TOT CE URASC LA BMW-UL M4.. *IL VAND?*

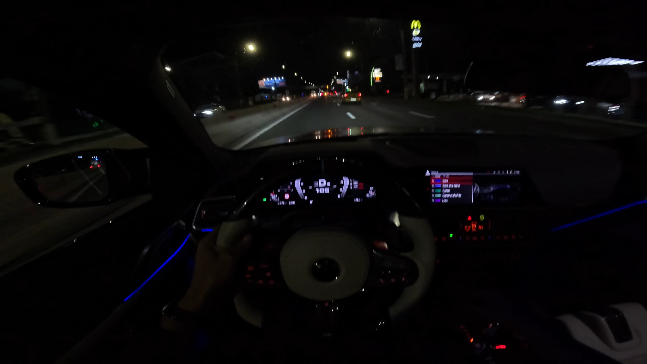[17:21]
și pentru că s-a înserat acum este momentul perfect să vă arăt următorul lucru care nu îmi place la acest M4G82 luminile ambientale de la interiorul mașinii nu mă înțelegeți greșit arată foarte bine și acestea însă știți doar că eu sunt obișnuit cu multe lumini ambientale cum eram în trecut cu Mercedes-ul Eclas Coupé avem câteva lumini ambientale și în acest interior însă mult mai puține față de cum eram eu obișnuit cu fosta mea mașină și pot spune că acesta este unul din primele lucruri care mi-a lipsit în momentul în care am trecut la acest BMW față de Mercedes-ul pe care îl aveam înainte știți doar că Mercedes este renumit pentru interiorul mai elegant,